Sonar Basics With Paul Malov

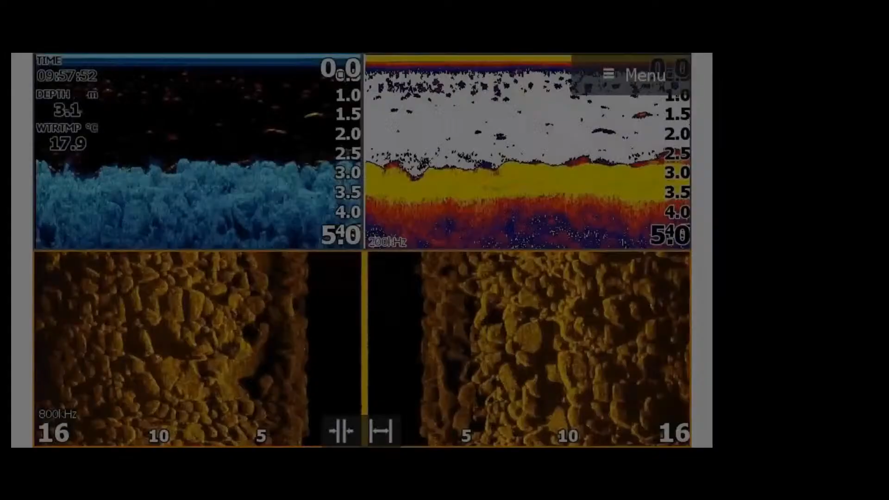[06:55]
On screen: depth 3.1 m, water 17.9°C
So let's bring up the first of those screenshots, mate. Let's go this way so we can see it a bit better. Perfect. So, and the other call out is a lot of these screenshots have been taken on a number of different units. So this one in particular is from a good friend, Dave Eccleston, who's back over in WA now. So thank you to Dave for a few of these. And they've been taken on a Lowrance Elite TI2 with a 3-in-1 active imaging transducer. Some of the others have been taken on HDS Lives and some others have been taken on the new Elite FS unit.
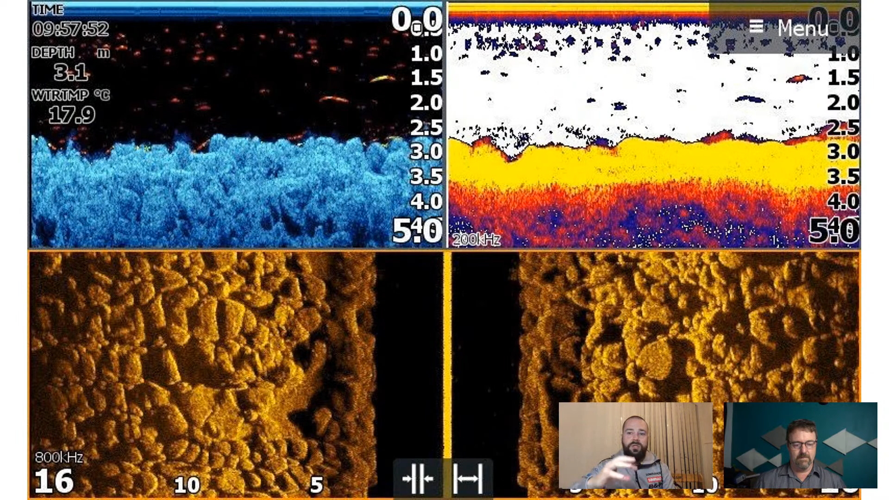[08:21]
On screen: depth 3.1 m, water 17.9°C
And what we're looking at is some really heavy, rocky, rubbly bottom and quite big boulders. And on the left-hand side, you can see there's some gaps in amongst those boulders. And that's traditionally where a lot of those fish will be sitting, not on the hard bottom, but in amongst those gaps. And anywhere where that rock transitions to sand or mud is a really good place to start looking for species such as pinkies, salmon, flathead. They'll all be roaming that transition kind of area. Excellent. Now, we've got a few questions come up, so we're going to run through some of those, Paul, before we move on and try and keep up with them before Sounds they good. Accumulate too quickly for us.
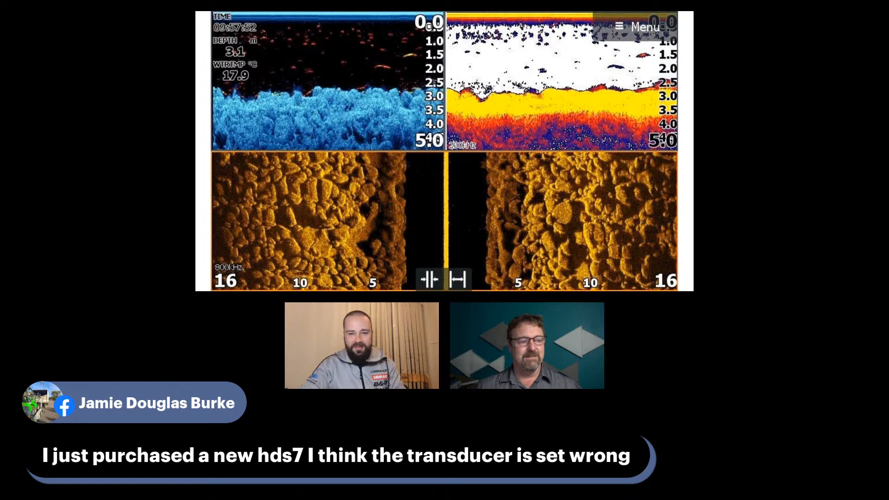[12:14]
Yeah, perfect. And I was just going to say, unfortunately, I haven't got a lot of great examples switch computers recently, so. It's been a little bit hard to locate some of those snap-ons from previous seasons. Yep. So Jamie's just purchased a new HGS-7. Well done. Good choice. I think the transducer is set wrong. HGS Elite
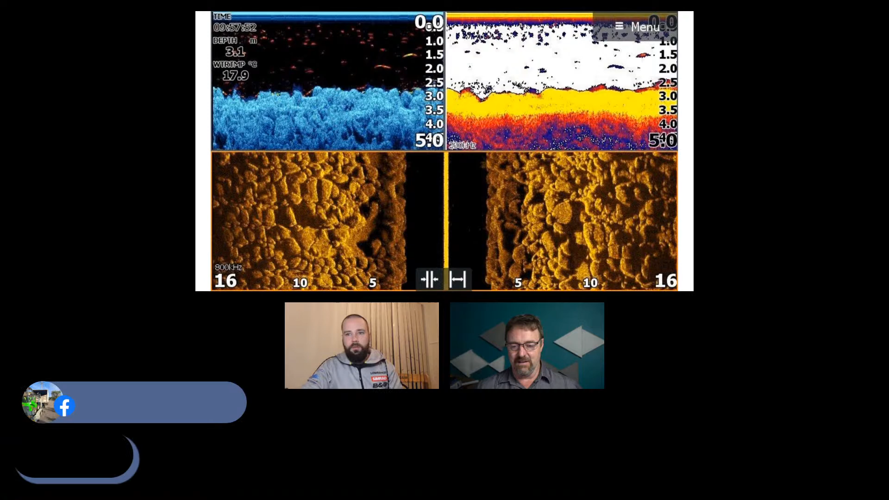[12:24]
Oh, I guess there'll be a couple of different models that you could be referring to there, but the basics of transducer placement are relatively transferable among different transducers as well as units. So, look, the key thing it really is if it's on a boat, what you're really looking for is running clean water or getting clean water underneath that transducer.
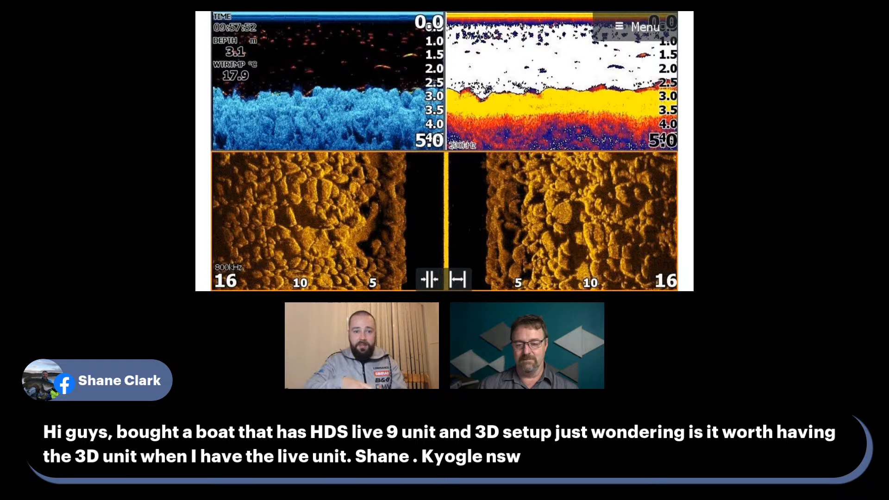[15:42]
wondering if it's worth having the 3D unit when he's got the Live unit. What are your thoughts on that, Paul? If by Live you're referring to Active Target, Shane, so the new, I guess, technology from Lawrence, where you're able to see fish in real time, I think having the combination of a active imaging 3-in-1 and the Active Target transducer, either on the front of the boat on a pole or on your electric motor, I think that's a really good setup.
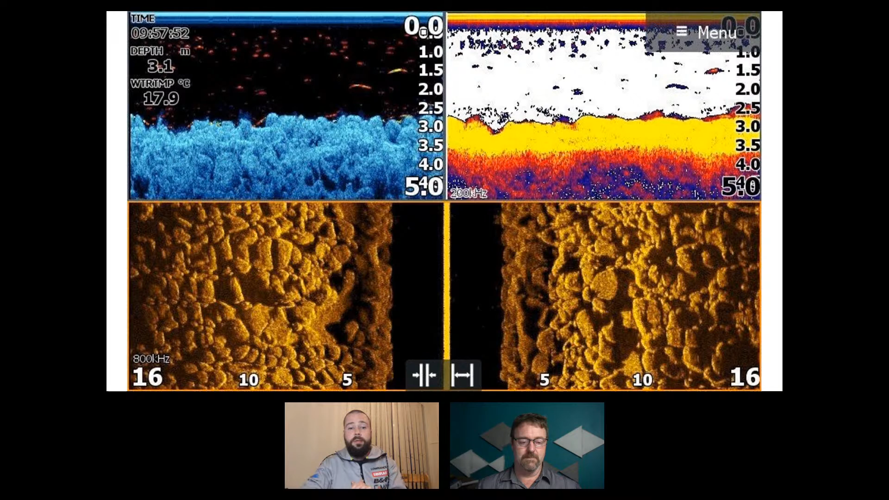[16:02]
On screen: depth 3.1 m, water 17.9°C
I know a lot of people have previously run the 3D transducer on the back of the boat as your kind of traditional side imaging transducer, and that's provided some really good results.
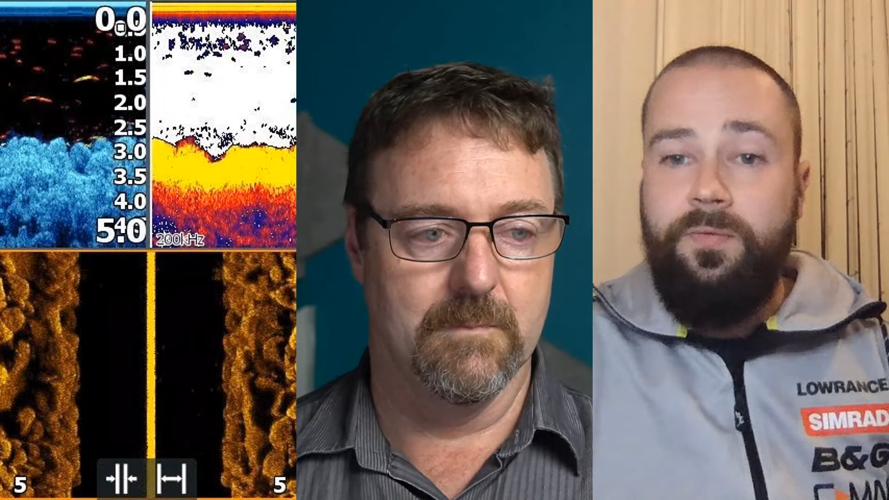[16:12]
Personally, I've previously used the 3D technology on that 3D transducer and module on a previous boat,
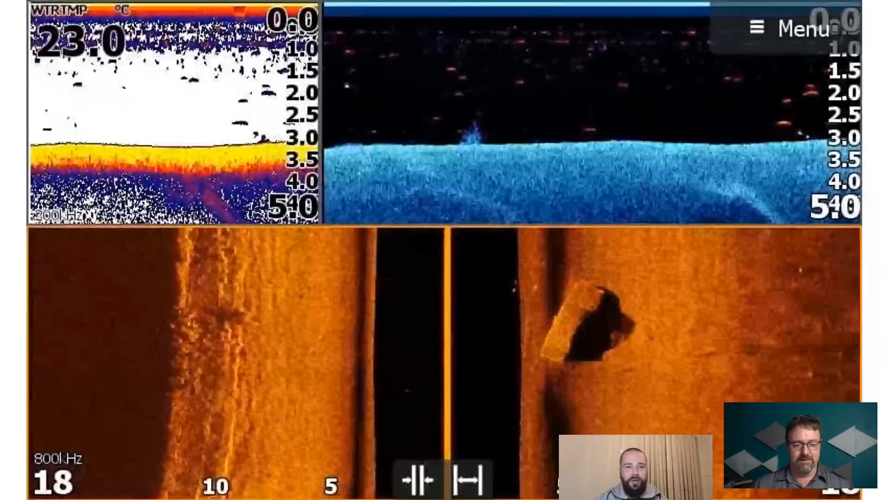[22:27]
On screen: water 23.0°C
So this is one of the local Metro Melbourne rivers. So on the side imaging, on the left-hand side, so Dave here was hugging the bank quite close. So you can see his range is out 18 metres either side, but the riverbank essentially is about 12 metres away from him, right there where Dave's, where Greg's cursor is rather. And on the right-hand side of the screen is a vehicle. So unfortunately, living close to Metro Melbourne,
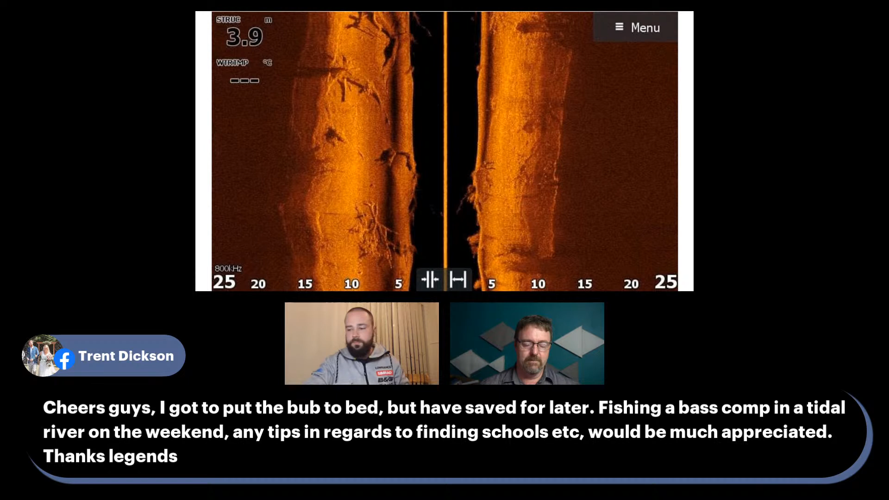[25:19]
and some of the bass fishing that we've done up there, previously, some of the structures that we've targeted have been bridges. So bridge pylons have been really, really good for us in the past.
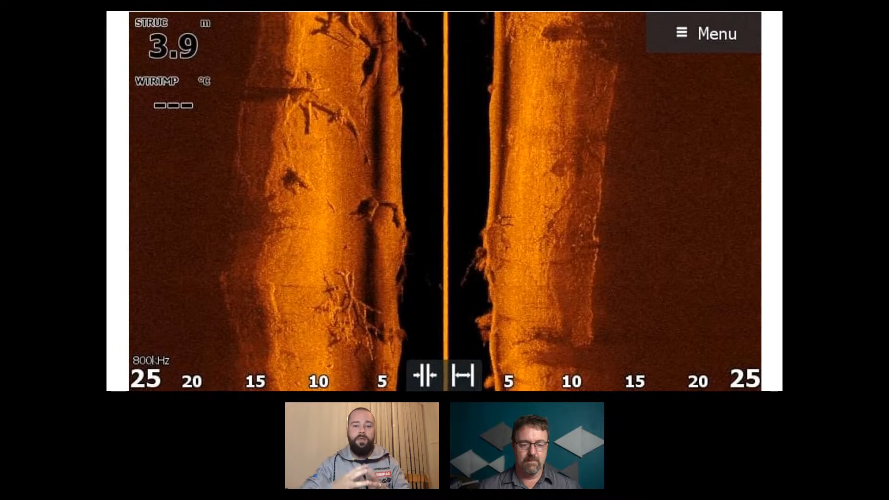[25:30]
On screen: depth 3.9 m
We've had sessions where we're catching flathead and mulloway down deep and bass off the same pylons on surface lures in September, October. So while this particular, obviously, image shows a lot of timber, we can see a few little dots dotted in amongst that timber. I think this is a really good way of trying to locate schools, depending on the system and time of year and where those fish are.